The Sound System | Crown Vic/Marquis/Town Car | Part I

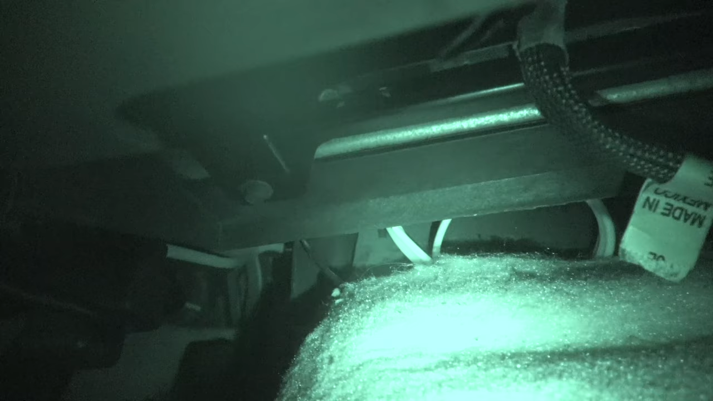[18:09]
And come back behind all that HVAC stuff. How do you like that night shot, huh?